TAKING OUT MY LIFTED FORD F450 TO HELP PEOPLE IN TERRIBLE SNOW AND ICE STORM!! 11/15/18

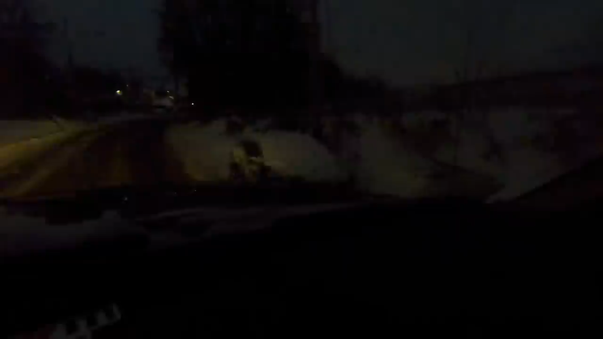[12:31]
Wow. This is incredible, guys. This is definitely a storm for the record books.
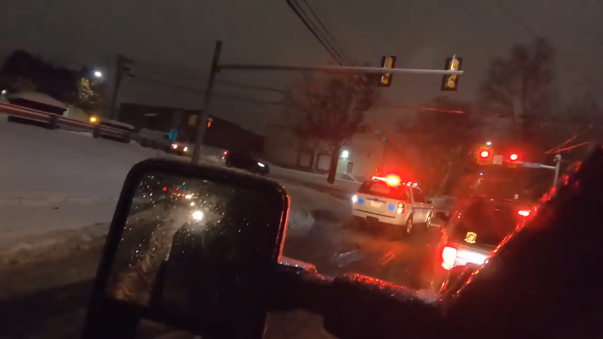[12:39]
Yeah. It's that bad out here.
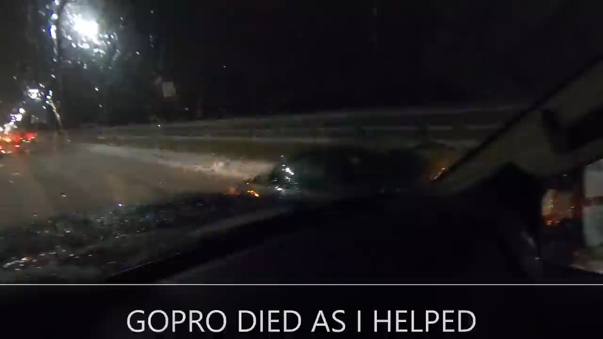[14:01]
Guys, I know this is like me just taking like little bits and pieces of like all over. But this is absolutely terrible. I mean, everything is gridlocked. I've lived in this area literally 33 years, and I've never, ever seen it this way. I mean, it is absolutely insane. So I've literally been in this traffic for an hour and a half. I came out here just to do a couple things, run some errands, and probably the worst decision I've ever made.
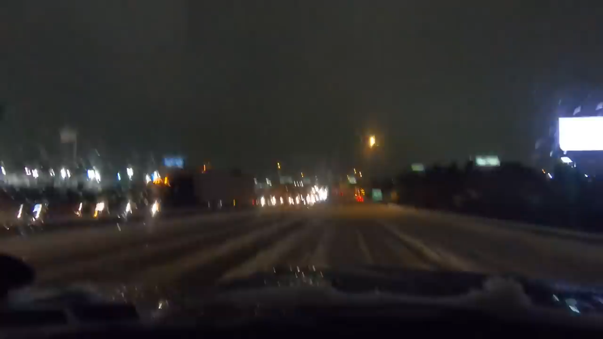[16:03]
I was in this stuff for an hour and a half and I was mad. But could you imagine people that had to go more than the little seven miles I had to go? That's absurd. Well, I'm going to keep plugging and chugging. Just miles and miles of backlog. That is insane, guys. I know I've said that a couple times and I do repeat myself quite frequently on this channel.